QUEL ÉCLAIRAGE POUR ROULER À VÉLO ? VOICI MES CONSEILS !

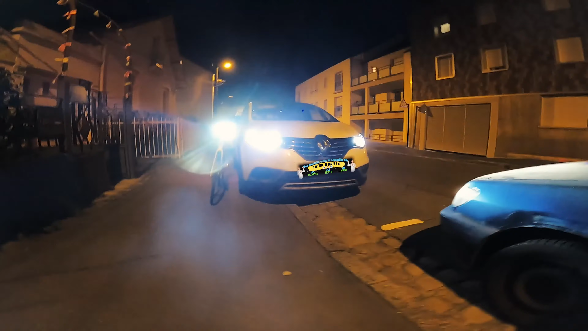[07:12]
L'auto. Le vélo, l'auto. Je suis assez surrepris. Ça marche bien. Ça marche quasiment pareil.